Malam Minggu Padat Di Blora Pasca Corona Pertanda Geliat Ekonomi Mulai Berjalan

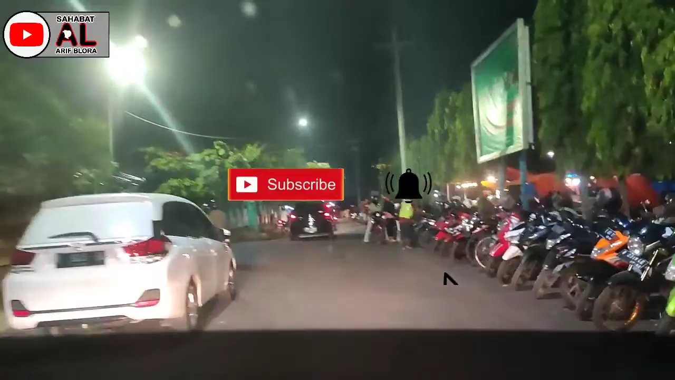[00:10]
dengan channel sahabat al-arif blura nah pemirsa malam ini malam minggu malam minggu malam yang panjang nah ini kita akan jalan-jalan review kawasan blura kota ini kita tepat berada di kawasan stadion kredosono lapangan kredosono ini disini situasi malam minggu ini ramai sekali ini
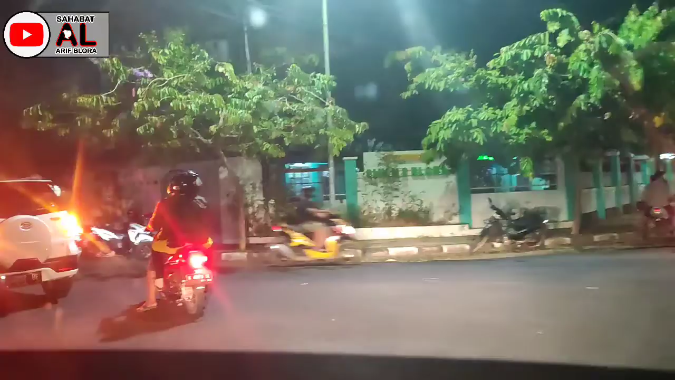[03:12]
kemacetan ini di jalan sini tepatnya di depan SMK ini sudah mulai rame
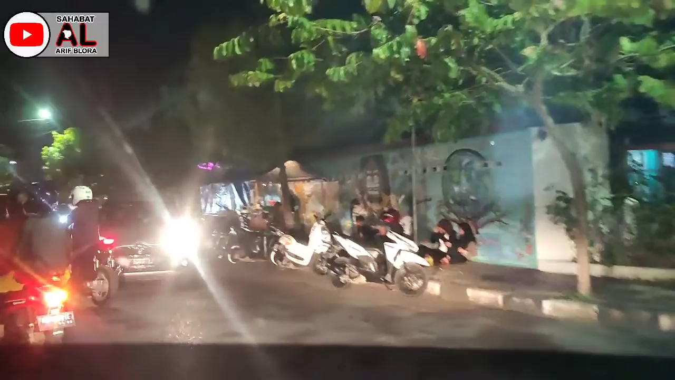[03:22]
ini ini bisa kita lihat ini di kawasan jalan Raja Wali lalu lalang kendaraan sudah banyak aktivitas ekonomi sudah berjalan ini
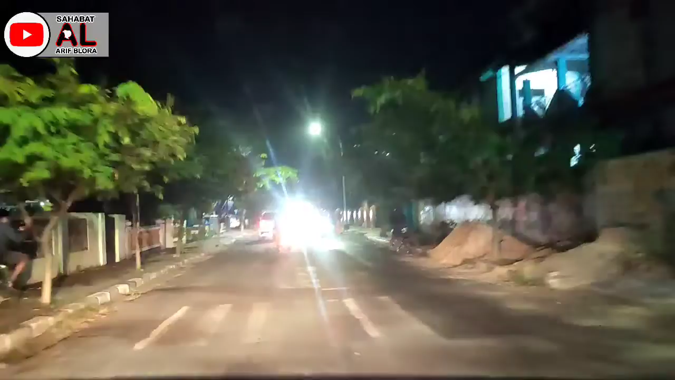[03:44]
Alhamdulillah nah ini di kawasan jalan jalan Raja Wali ini sahabat kita nanti akan masuk di kawasan blok T ini masjid atakwa nah ini kita memasuki
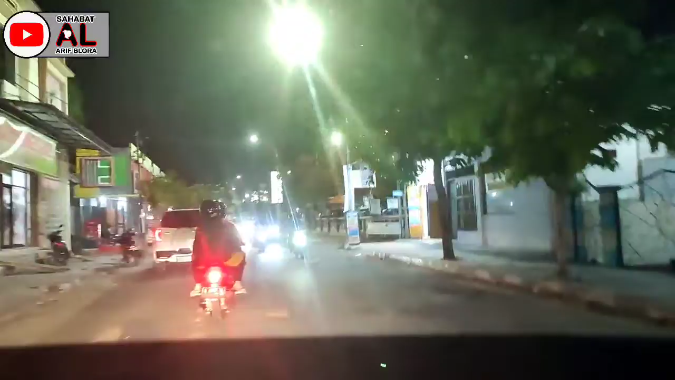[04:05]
kawasan blok T coba ini di depan ini nah ini nah itu sebelah kanan itu sebelah kanan itu adalah kawasan blok T nah ini simpang
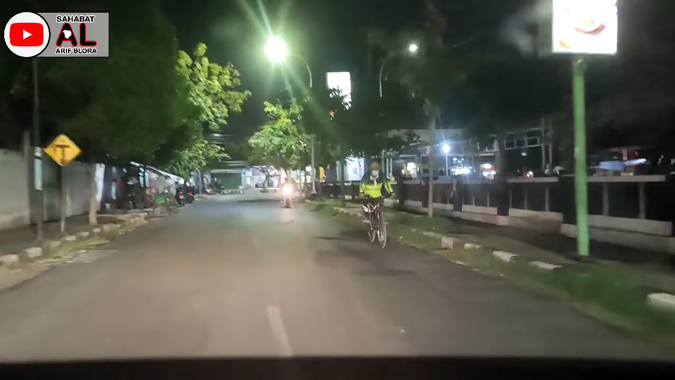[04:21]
tiga stasiun dari sini kita akan ambil ke arah kanan kita akan susuri jalan pemuda kita akan menyusuri kawasan jalan pemuda itu komplek stasiun sahabat nah ini menyusuri jalan pemuda suasana malam minggu seperti
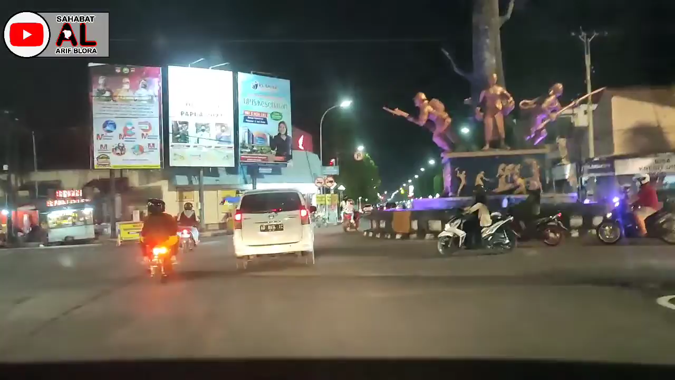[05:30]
sampai jurusan Randu Blatung kita lurus saja menuju dalam kotanya
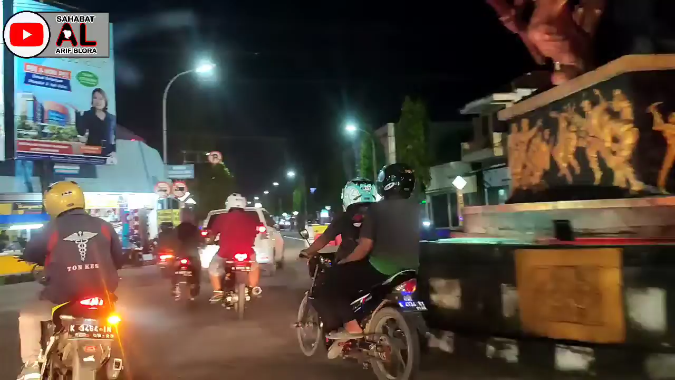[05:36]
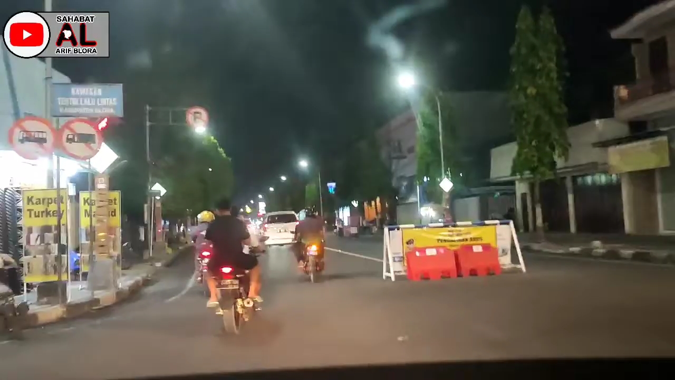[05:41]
kawasan dalam kota biura pada malam minggu nah ini berada di jalan pemuda untuk pemirsa yang tidak sempat untuk bermalam minggu ini kiri jalan ada konteng lenteng blura untuk
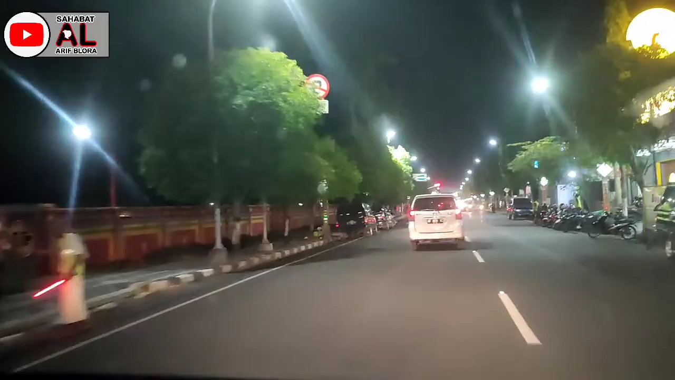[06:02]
pemirsa yang tidak sempat jalan-jalan malam minggu bisa lihat video ini jalan-jalan virtual menikmati suasana malam minggu di kota blura di depan ini ada simpang 4 ataupun lampu merah ngerojokan nah ini kita berhenti di lampu merah dari sini bisa kita lihat banyak sekali itu lalu-lalang masyarakat baik kendaraan roda 2
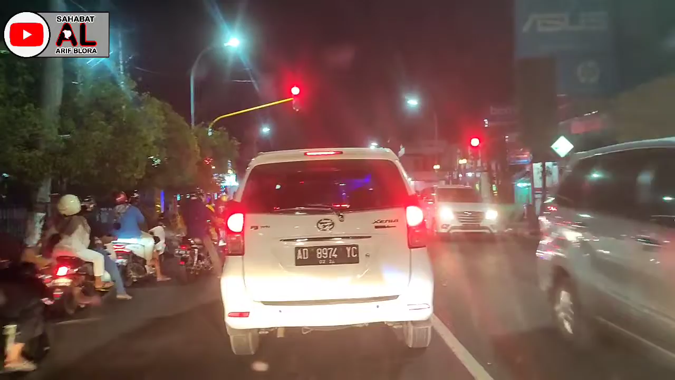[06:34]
ataupun roda 4 yang beraktifitas pada malam minggu mungkin sekedar untuk jalan-jalan momong anak momong keluarga ataupun juga yang pelat luar kota ini mungkin dalam perjalanan yang jauh
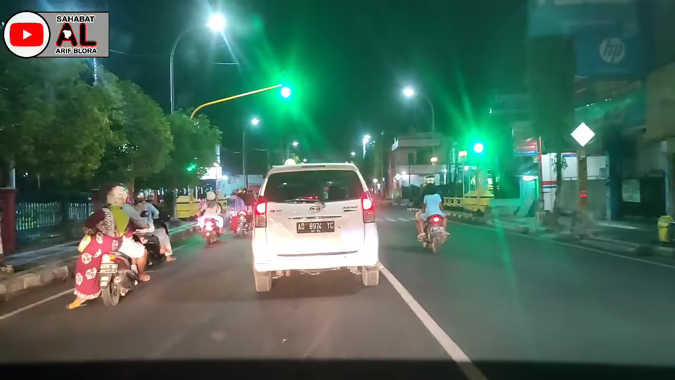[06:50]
melintas di blura kita lihat sangat ramai dan setiap individu yang melintas di sini punya urusan masing-masing
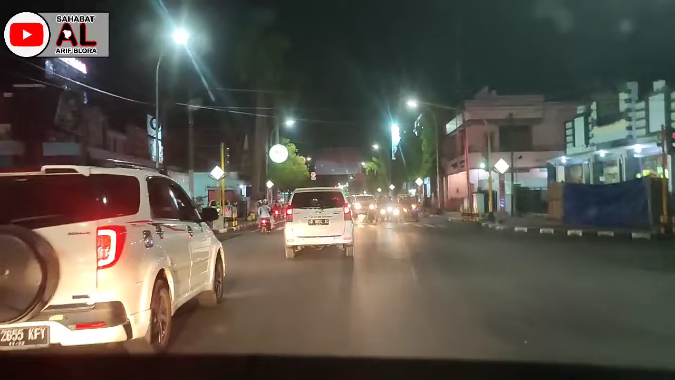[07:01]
yang penting kita tetap hati-hati dan selalu waspada dalam berkendara ini kawasan jalan pemuda di depan ini sebelah kiri adalah kantor saat lantas kiri jalan ini kantor saat lantas
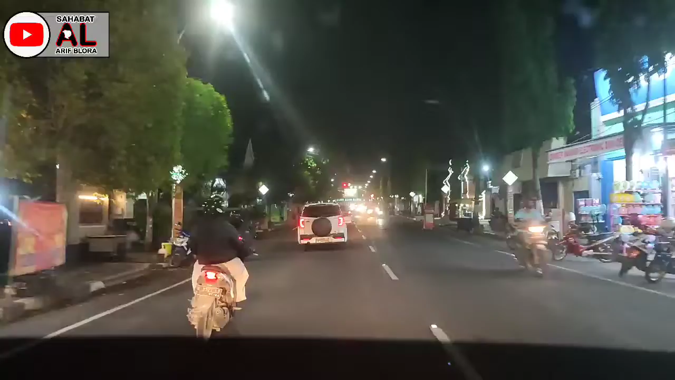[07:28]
kita menuju pusat kota atau alun-alun ini kanan jalan sahabat rumah dinas bupati blura
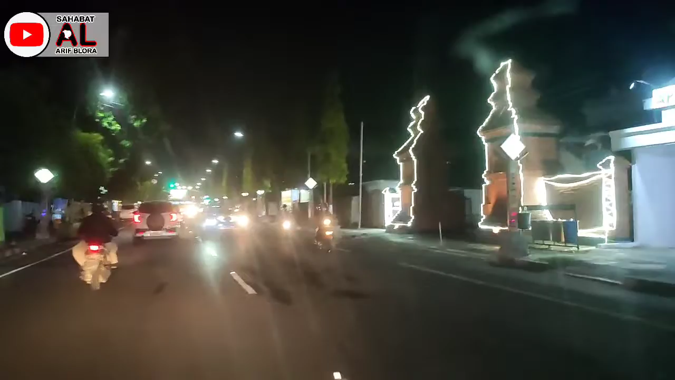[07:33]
nah kita lurus saja ini sebelah kiri bisa kita lihat ini adalah kantor bupati blura sebelah kiri ini nah kita lurus saja ini di depan itu ada lampu merah
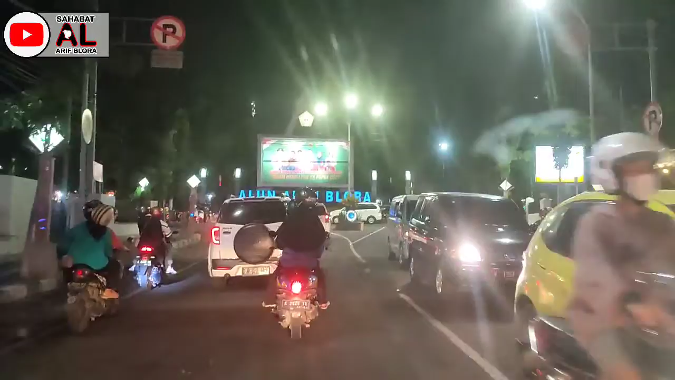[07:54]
kawasan alun-alun kabupaten blura nah
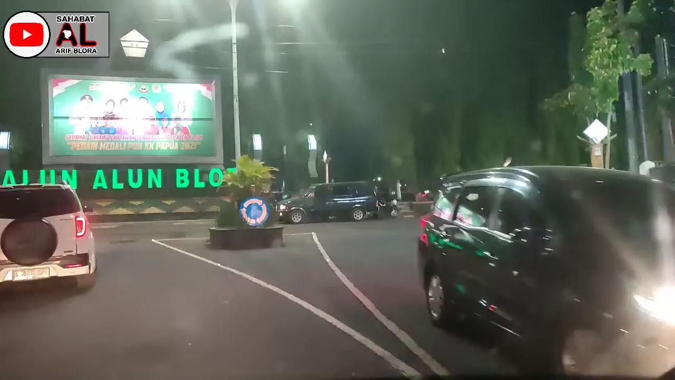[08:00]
malam minggu ini terpantau rame arus
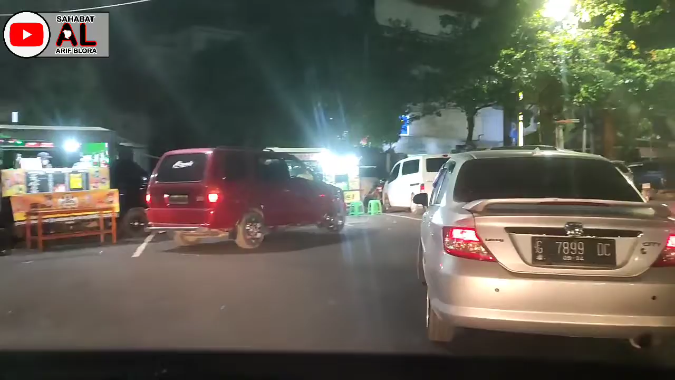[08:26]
situasi malam minggu di alun-alun blura ini jika kita belok kiri menuju ke arah purwodadi kita muter saja untuk mengelilingi alun-alun ini kita ajak sahabat kita untuk menikmati suasana malam minggu di alun-alun blura di depan ada hotel almadina dan sebelahnya indomaret alun-alun
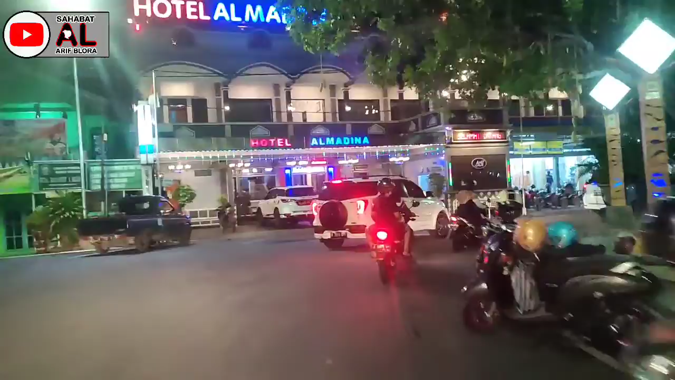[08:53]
nah ini kemarin ada yang tanya tentang masjid agung kabupaten blura ini sebelah kiri bersebelah dengan alun-alun sebelah kiri itu warna biru itu adalah
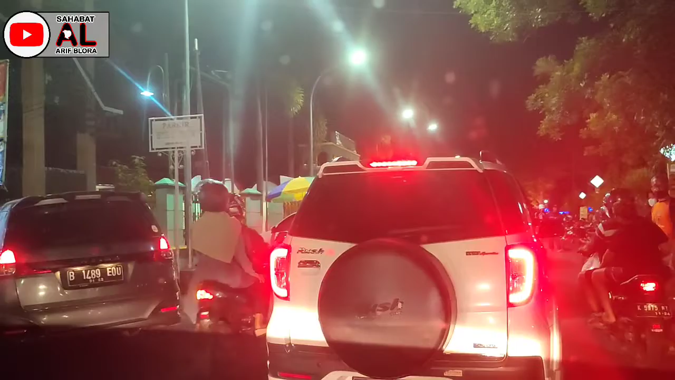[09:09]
masjid agung kabupaten blura ini alun-alunnya sebelah kanannya ini sangat rame sahabat sangat rame sekali ini